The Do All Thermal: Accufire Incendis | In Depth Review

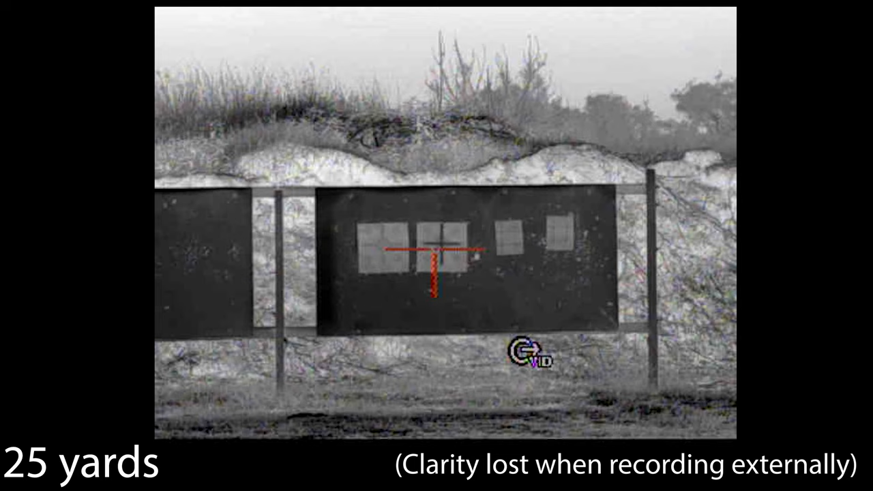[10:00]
So I can kind of line cross the hairs up decently. That being said, can I get precise enough to put the round through the same hole all day long like I probably could with this?